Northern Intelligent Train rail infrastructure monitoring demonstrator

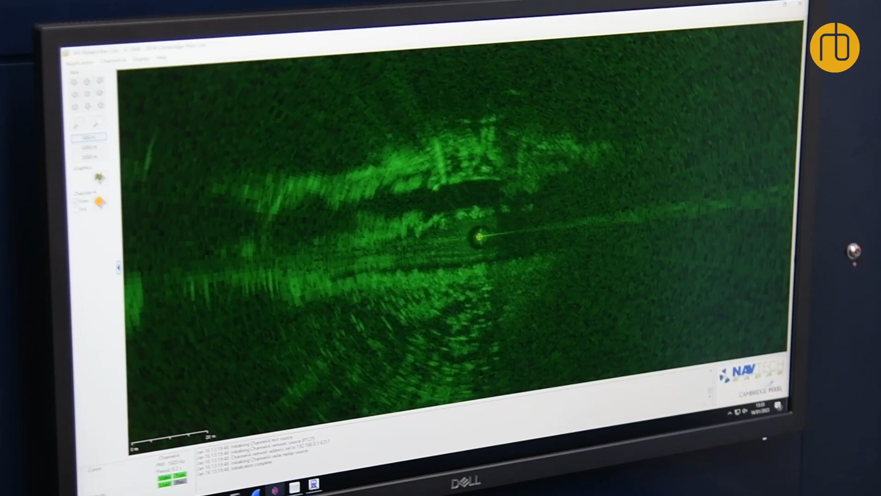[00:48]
go to the moon but that allows us then to see things like the embankments the track placements
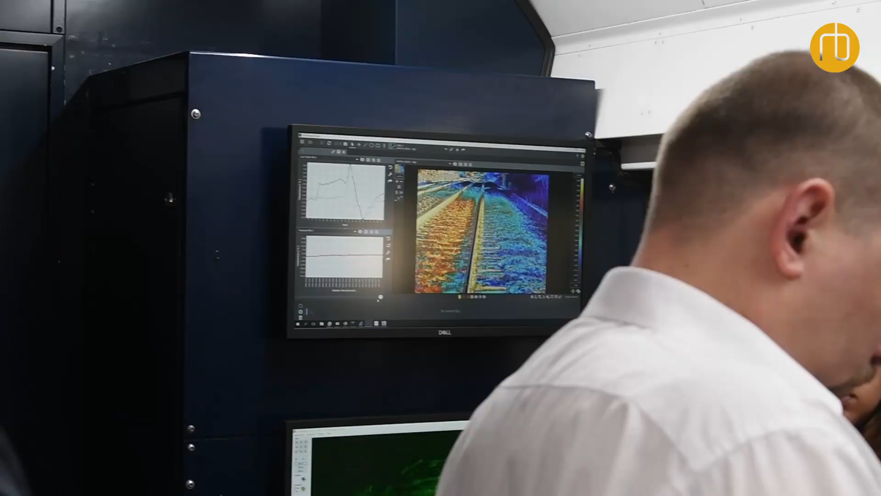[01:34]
thermal cameras as well so you
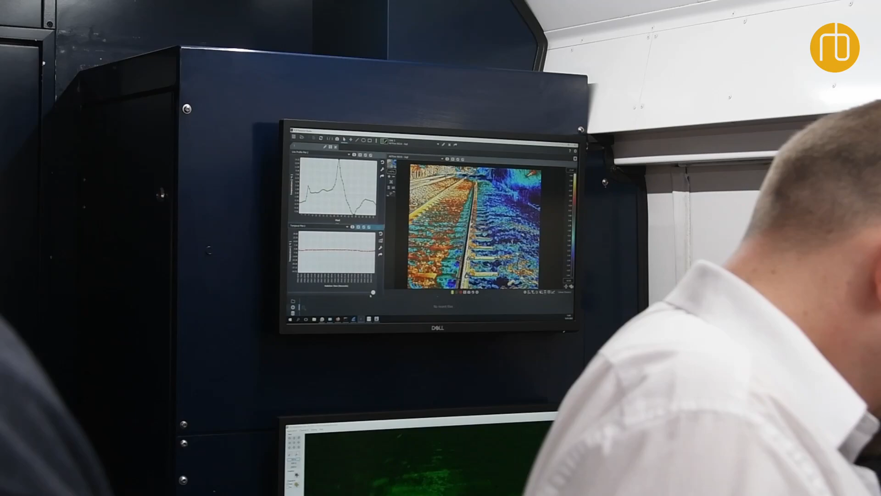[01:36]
can layer up that information as we saw different respective track